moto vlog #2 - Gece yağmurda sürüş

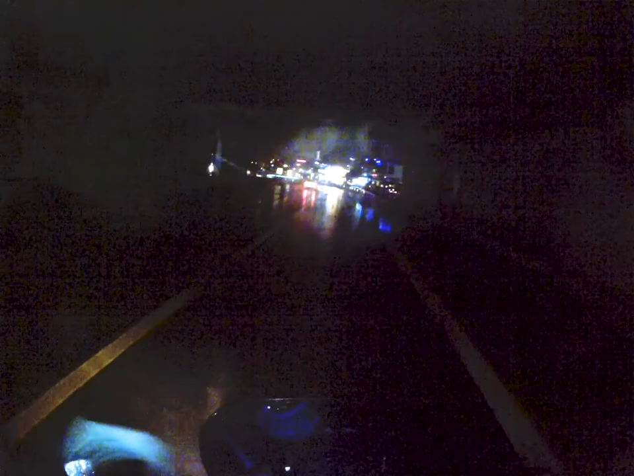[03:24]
Mesela burada düştüğümüz sayın orada refüje.
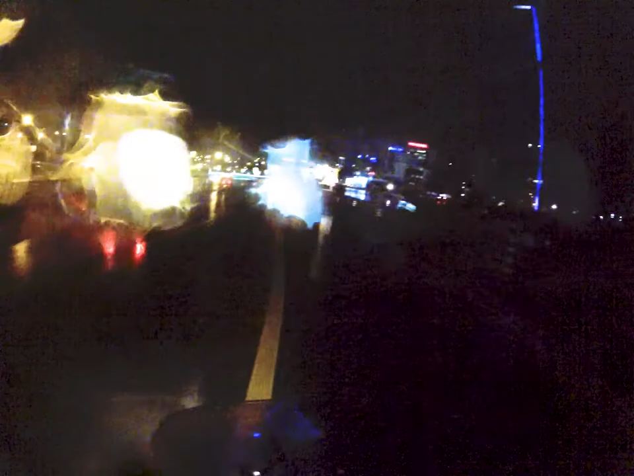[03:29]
Direkt. Bak.
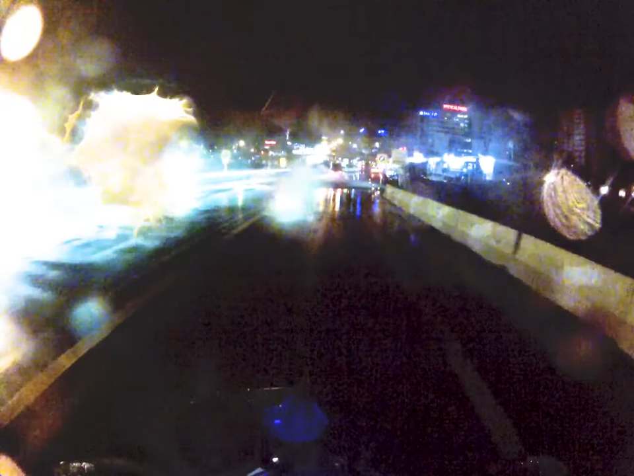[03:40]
Gördün. Bilmiyorum kamerada çıktı mı. Gör. Gör. Eşittir aqua planning. Aqua planning. Aqua planning. Artık nasıl far ediliyorsa ismi. Zıkta mı? Pek ne yapmıyoruz? Hız yapmıyoruz tabii ki. Hız tamamen. Yani